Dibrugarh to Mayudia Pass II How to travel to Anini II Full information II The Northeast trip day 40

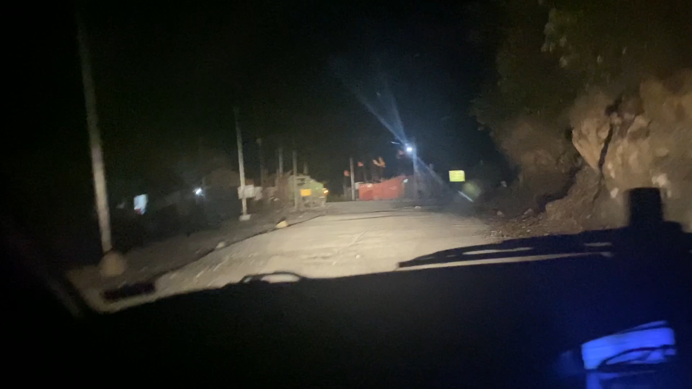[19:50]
तू पास हो ना? वेलकम टू मायोदिया पास। तू पास हो? पहुंच गए हम मायरे पास, वो देखिए मायरे पास लिखा हुआ है यहाँ पे।
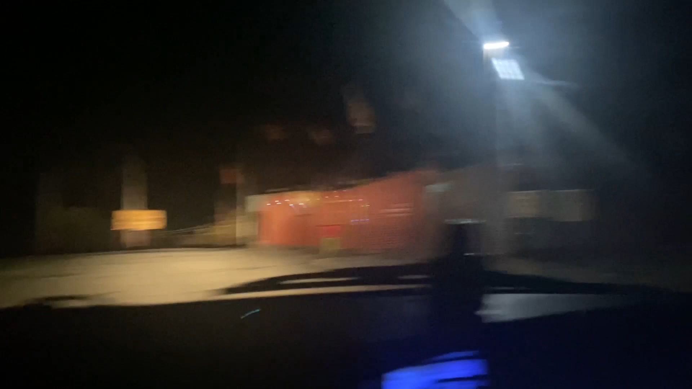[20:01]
क्योंकि एक पास है तो इट्स वेरी विंडी एंड यहाँ बहुत ठंड होता है। कोई नहीं था वहाँ पे एक्सेप्ट एन इंडियन आर्मी कैंप जहाँ पे वीडियो नहीं बना सकता था,